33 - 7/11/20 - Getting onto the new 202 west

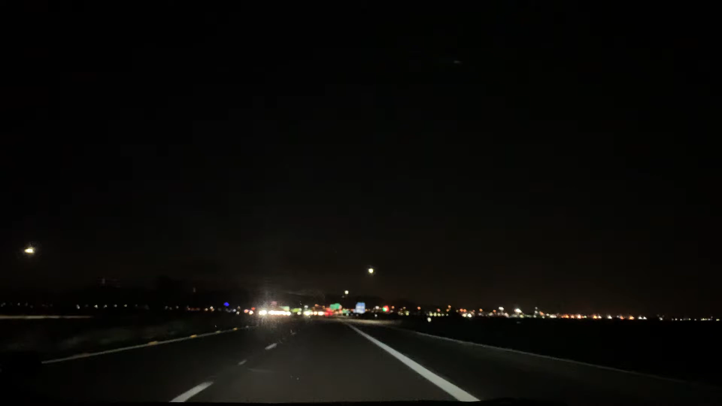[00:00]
Phoenix Lights on the I-10 and I'm going to take that new 202 loop towards Goodyear If I can find it 202, 2 miles Yay!
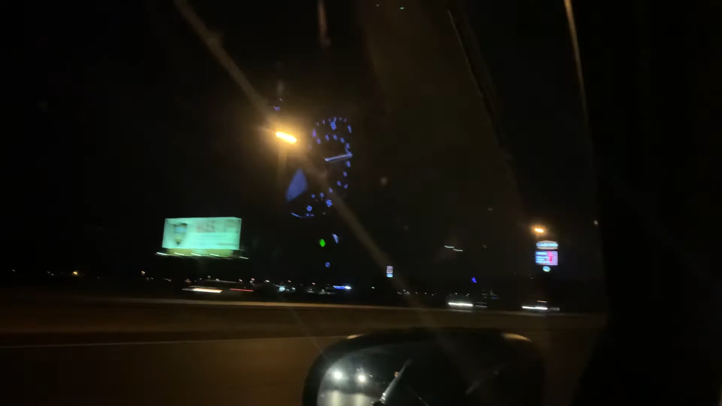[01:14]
2-2 There's the sign for the casino, it's not open I'm sure
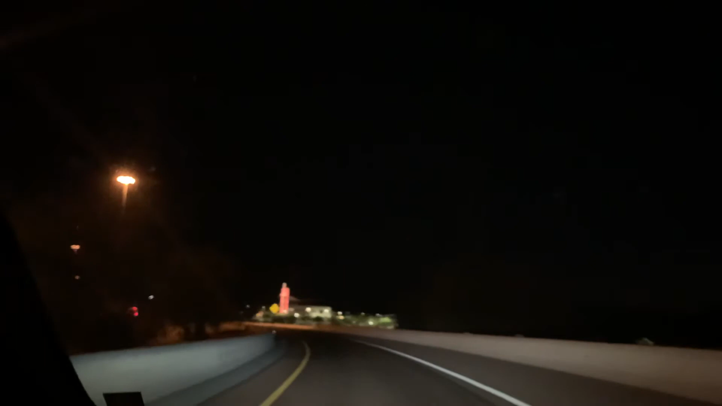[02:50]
What's that big thing? The church? Ernie It's mad